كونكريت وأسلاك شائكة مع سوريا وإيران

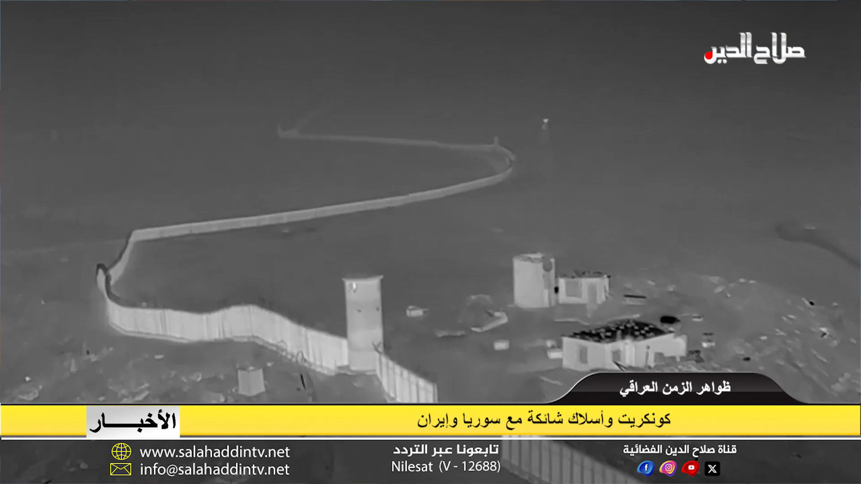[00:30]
كل المناطق على مدار الساعة ما يعكس حسب خبراء اخصوصية المخاطر التي تعبر من هذه الحدود سواء المتعلق منها بحركة التنظيمات الارهابية أو تهريب المخدرات وأشار إلى سياج كونكريتي وأسلاك شائكة وخنادق بمستويات مختلفة